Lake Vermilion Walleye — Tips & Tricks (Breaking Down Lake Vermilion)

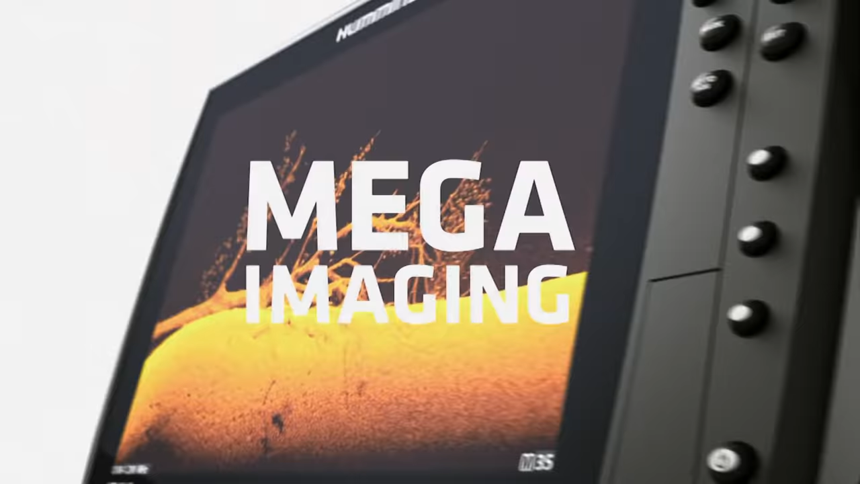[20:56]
New Mega Imaging Plus uses high-frequency sonar
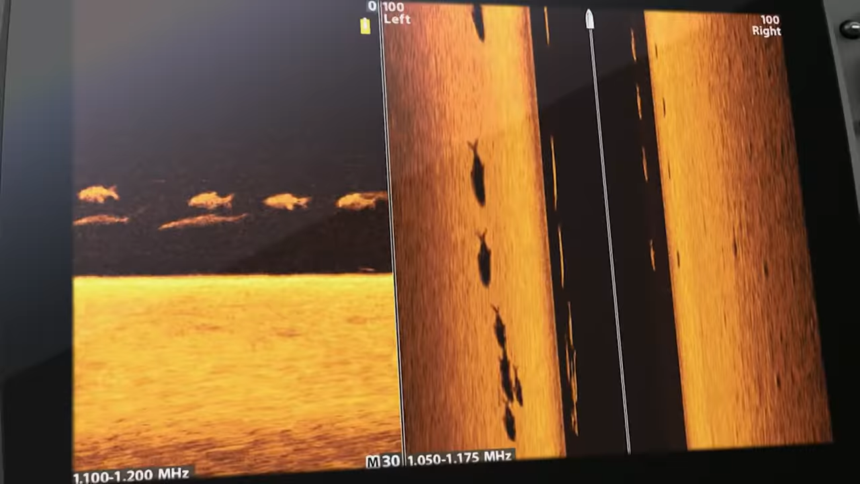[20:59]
to show you fish
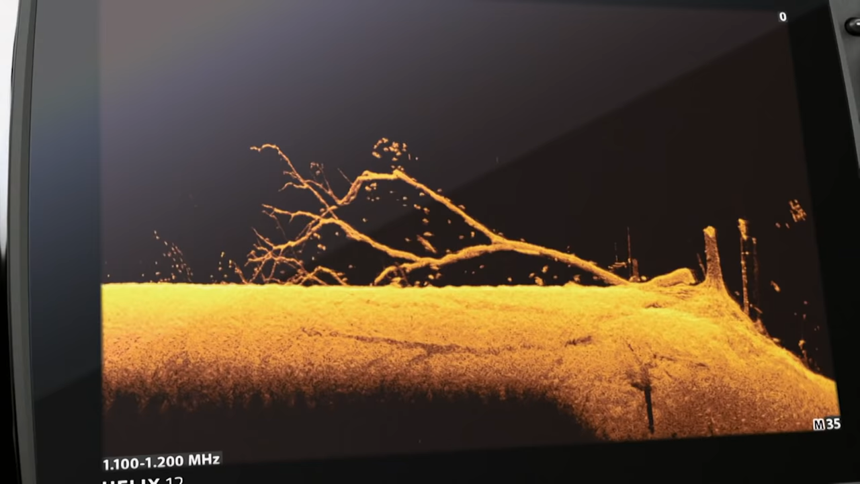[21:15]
Because more detail means more of this.